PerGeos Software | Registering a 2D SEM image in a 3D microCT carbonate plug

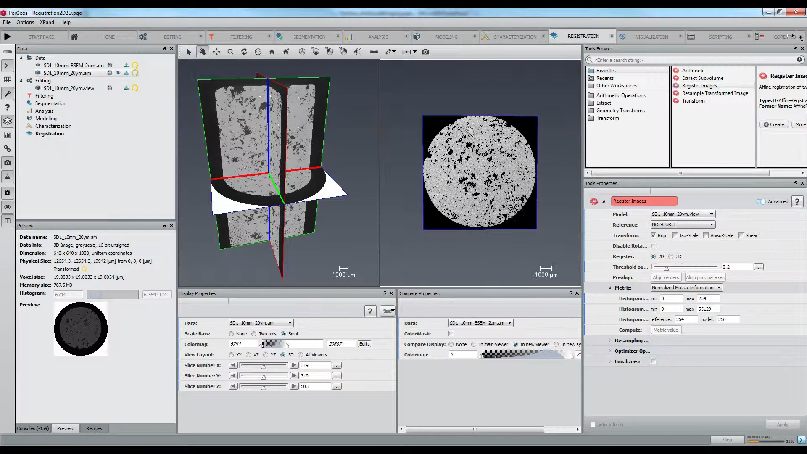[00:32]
We have here a 2 micron resolution SEM image acquired after cutting the middle of a 10mm plug scanned at 20 micron resolution.
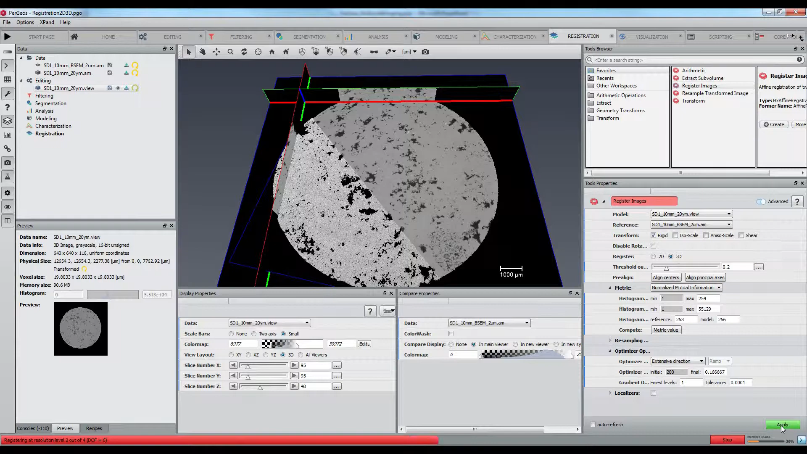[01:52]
The registration is computing the best correlation between both datasets. Let's have a visual look of the matching between the image and the 3D slab volume.